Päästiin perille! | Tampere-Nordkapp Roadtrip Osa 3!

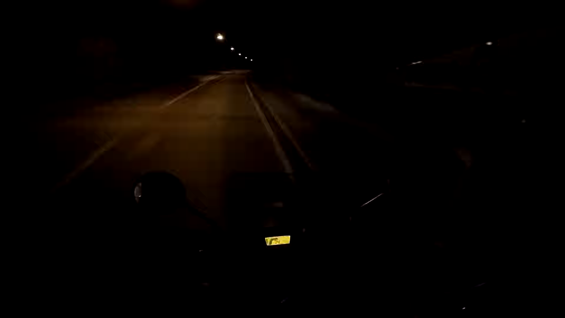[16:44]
Kerran se vaan kärsitään, ehkä mä huomiselle keksin joku patentti. Se taitaa olla koko ajan hieman pieni alamäki. Ei sitä oikein huomaa. Mä netissä kattelin vähän tietoa tästä tunnelista, niin muistaakseni tää on parhaimmillaan 200 metriä merenpinnan alapuolella. Eli käydään aika alhaalla.